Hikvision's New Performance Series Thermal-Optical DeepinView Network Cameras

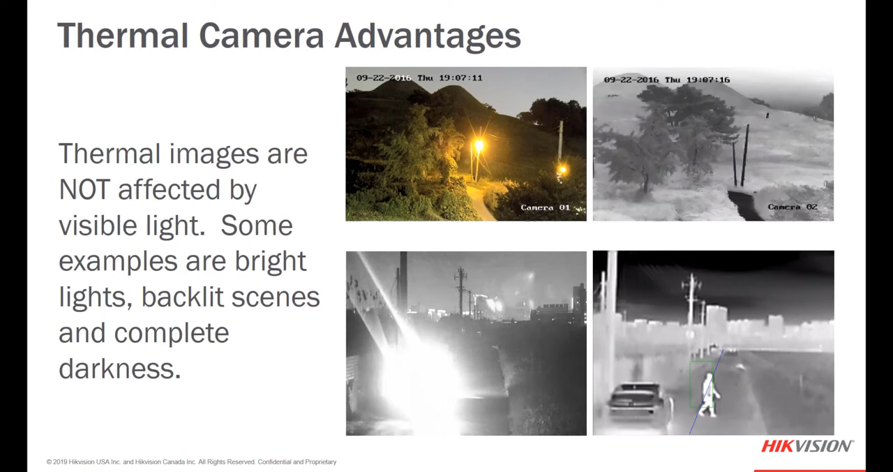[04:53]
You can see the detection capability of the thermal imager is far superior in this case to the optical imagers on the left side. You might not even notice the gentleman walking down the hill in the top right image unless somebody pointed it out to you.
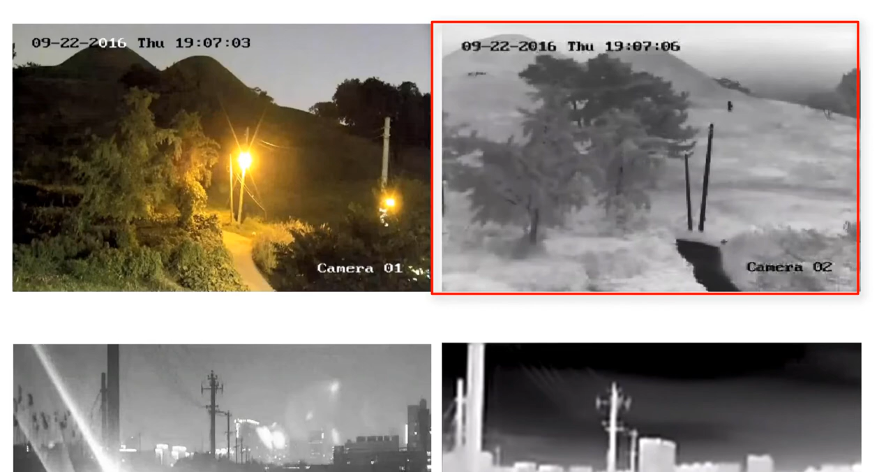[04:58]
But it's clear and it's distinct and you can easily see it but it's completely lost in the visible image.
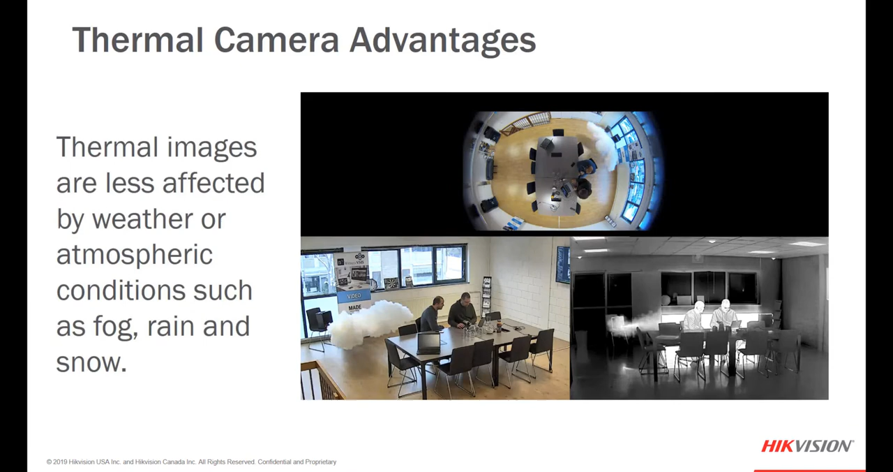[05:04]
Another advantage of thermal cameras is that they're only slightly affected by weather or atmospheric conditions such as fog, rain, and snow.
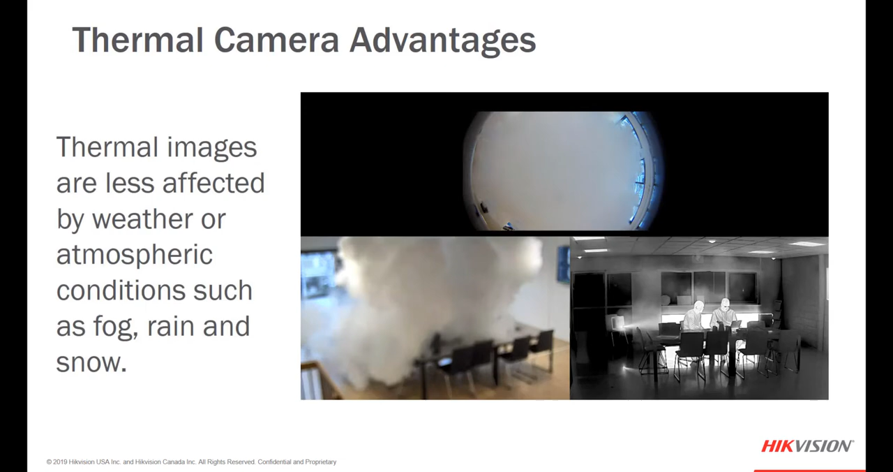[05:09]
As you can see as we fill this room up with fog the
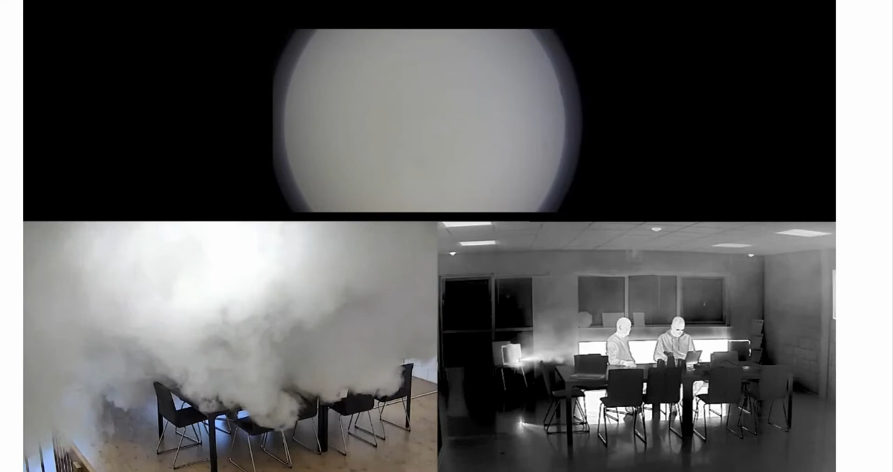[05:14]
visible image is completely obscured yet the thermal image is virtually crystal clear.
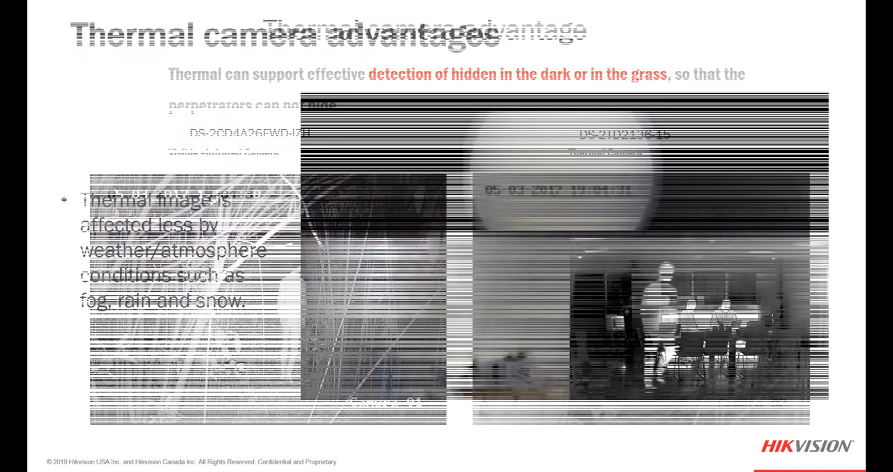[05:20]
Another advantage of thermal cameras you can point out is how effective they are at detecting a person in hidden areas or dark areas or landscaping, wooded areas, etc.
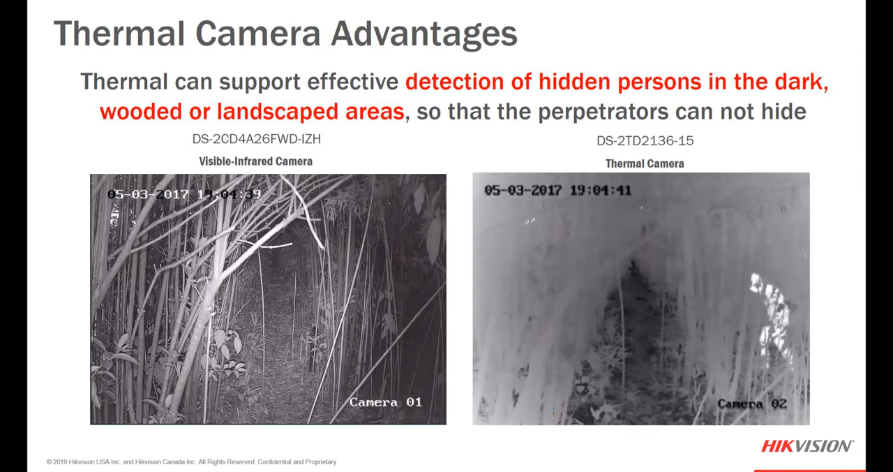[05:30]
which are typically obscured to the optical camera but allow easy detection of an individual on the thermal side.
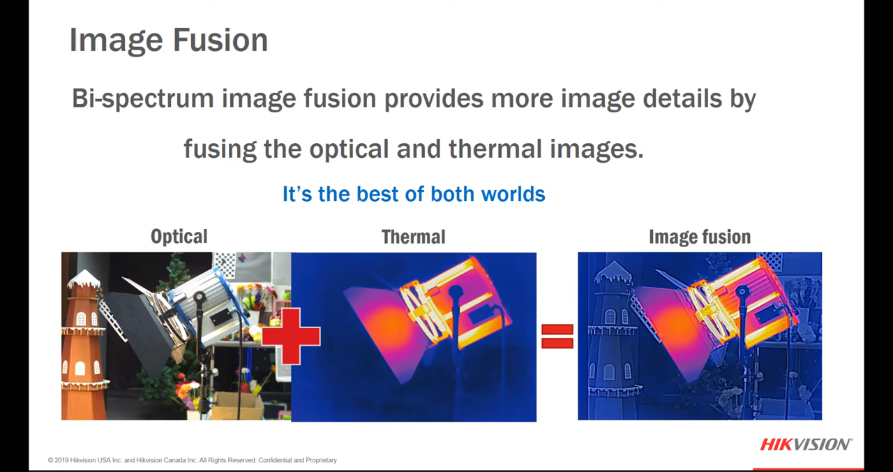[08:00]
fusion which includes all the thermal characteristics and outlines and details from the optical camera. It's sort of the best of both worlds. Now if you choose not to use image fusion you can choose then to use picture in picture.
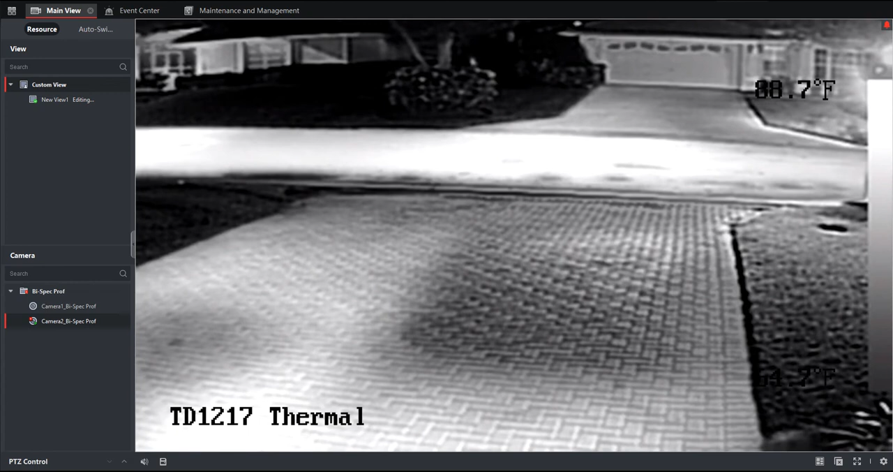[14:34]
Now we'll take a look at smoking detection.
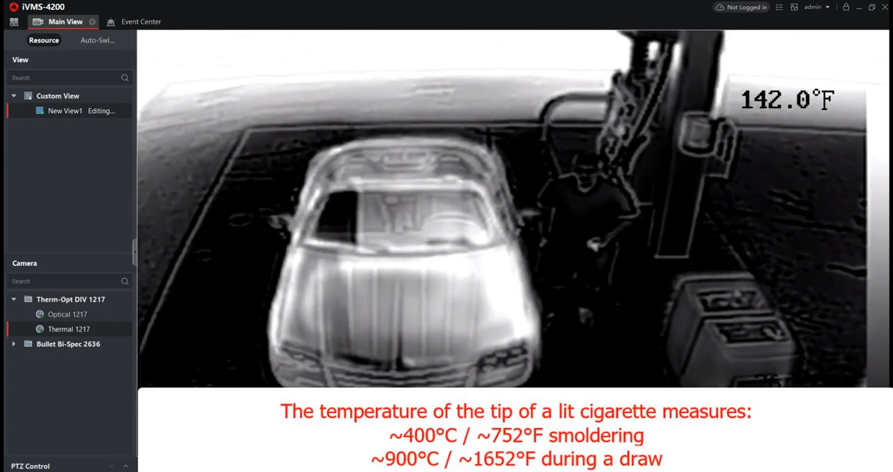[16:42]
On screen: spot 142.0°F
looking for a concentration of heat in a small area. That's just the basics of the analytics without diving too deep into it.